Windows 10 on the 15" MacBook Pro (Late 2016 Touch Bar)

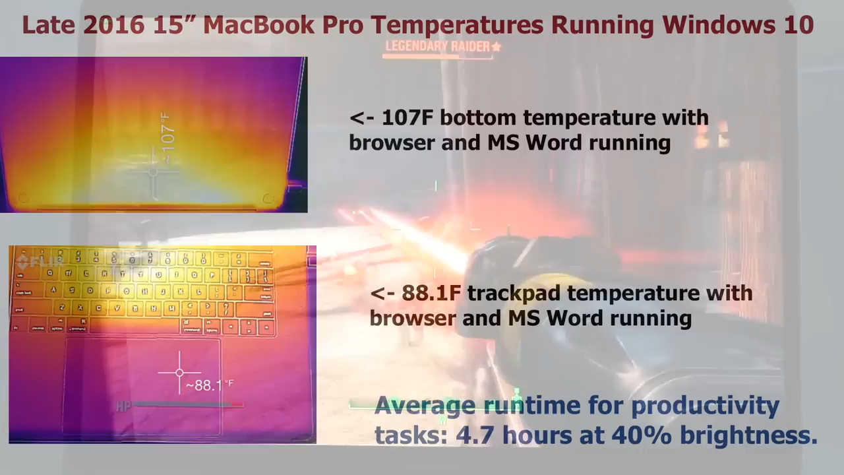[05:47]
So the nice thing is you're not going to hear the fan screaming as much as you did in the old days, but the trackpad gets actually noticeably toasty at times doing moderate productivity work.
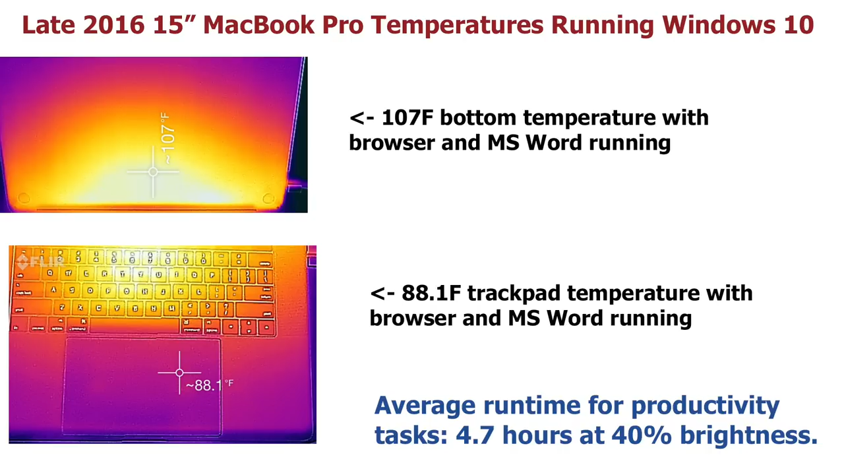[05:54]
So working on Photoshop, compiling some code, that sort of thing. If you're just streaming Netflix, not so much. If you're working on a Word document, there'll be warmth here. It's definitely warm right now.